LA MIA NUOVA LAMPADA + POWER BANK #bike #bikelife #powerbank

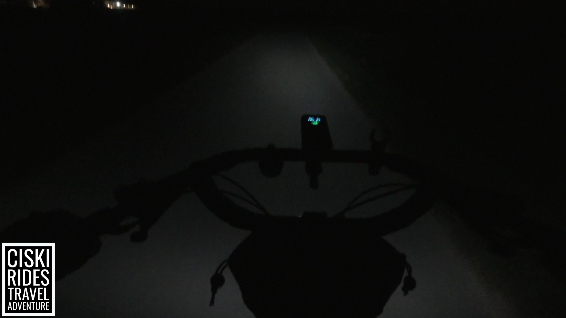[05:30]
si vede bene è già anche regolata giusta allora così mi da cinque ore e tredici minuti e se me li tiene per cinque ore io sono più che a posto mentre invece così